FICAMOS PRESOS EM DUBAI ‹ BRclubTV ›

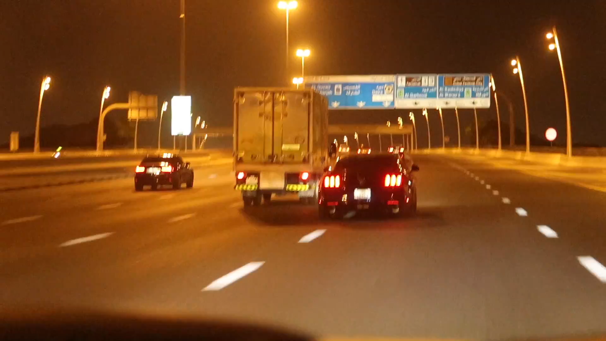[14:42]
Mustangão e o Lexus lá, lá. Tô falando pro Ali acelerar aqui, mano. This is the Salik. Pau no gato. Tollgate. Ah, Salik. Sem parar. Aqui, ó. Sem parar aqui daqui, ó.